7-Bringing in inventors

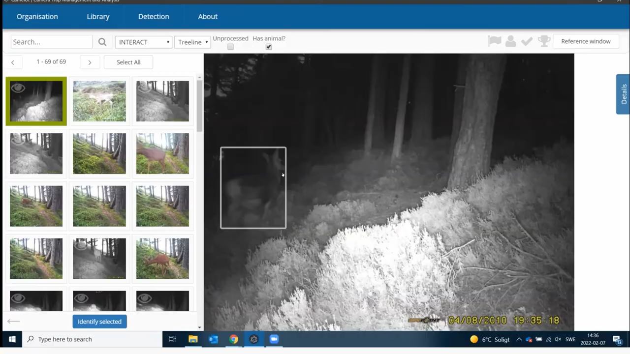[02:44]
We have used AI to classify automatically the images for it to recognize what kind of animal is it.